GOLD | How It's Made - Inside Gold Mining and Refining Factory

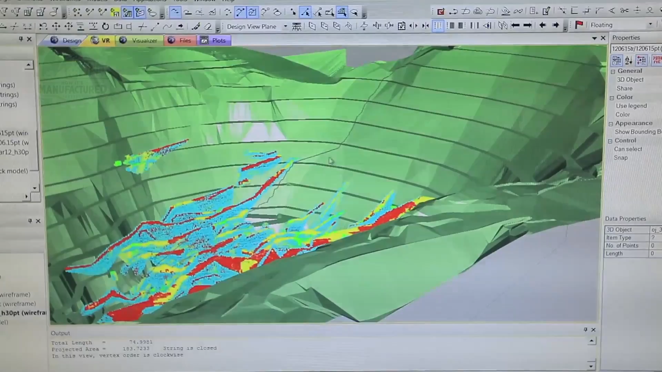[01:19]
to outsiders the pit layout displayed in specialized software may appear merely as a colored 3d model to a geologist it represents a treasure map in
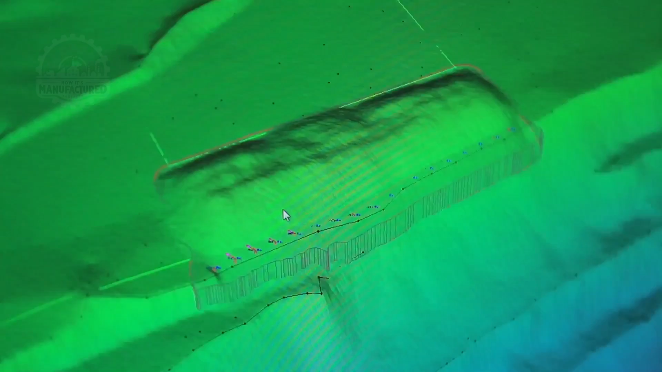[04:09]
resulting debris predominantly accumulates on the right once all shot holes are